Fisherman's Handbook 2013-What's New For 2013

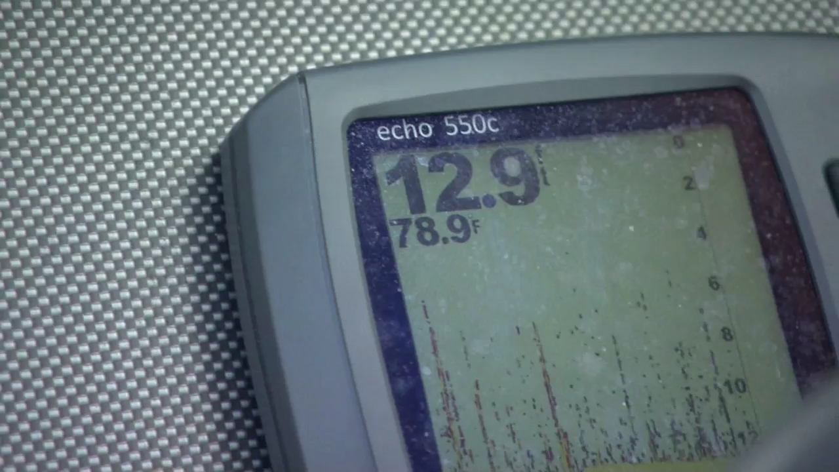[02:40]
On screen: depth 12.9 ft, water 78.9°F
And then they incorporated GPS technology and how you can tile those again.
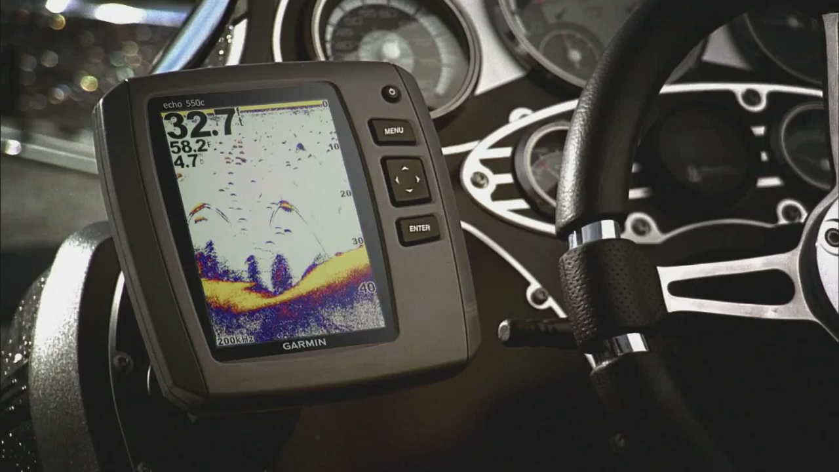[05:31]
screen clarity, and free transom and trolling motor mounting kit. I'll echo that. A nicer bass.